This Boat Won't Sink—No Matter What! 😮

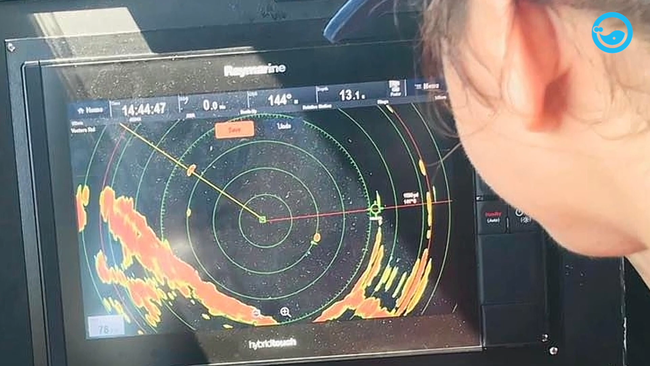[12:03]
Navigation and radar play a crucial role in helping surfmen reach their destination and carry out rescue missions effectively.
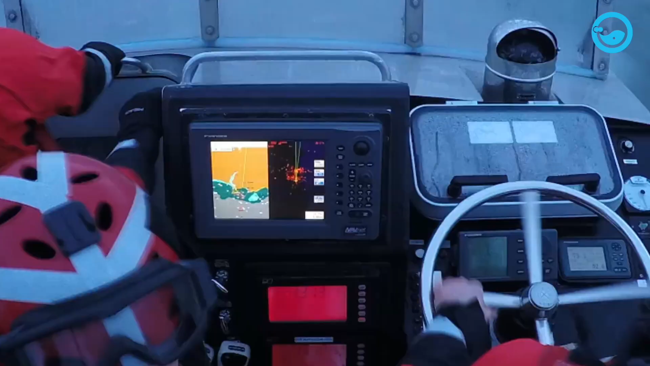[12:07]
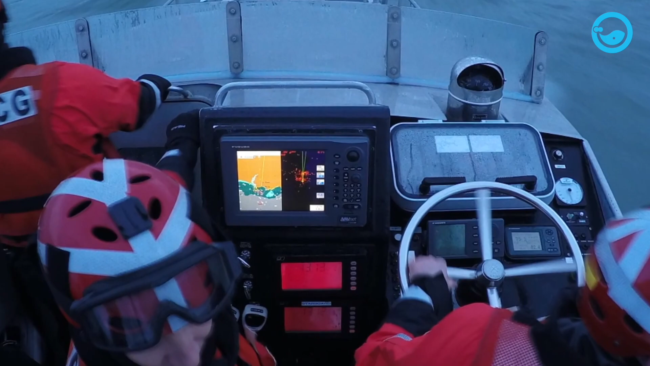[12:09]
In addition to radar and navigation,